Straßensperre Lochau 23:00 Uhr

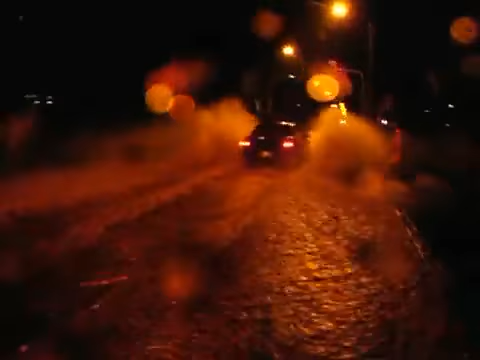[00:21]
Die Feuerwehr ist soeben eingetroffen und wird hier das Möglichste versuchen, das Wasser von der Straße wegzukriegen.